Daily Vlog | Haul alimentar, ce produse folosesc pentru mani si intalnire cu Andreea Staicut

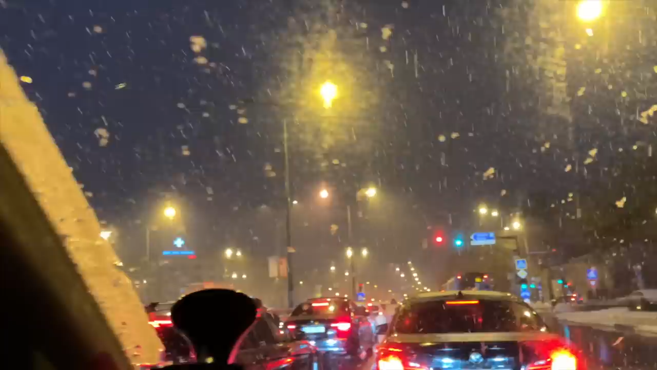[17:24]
Ia stați un pic să deschid eu geamul, că așa sigur o să vedeți mai bine. Doamne, deci ninge atât de tare și este atât, atât de frumos.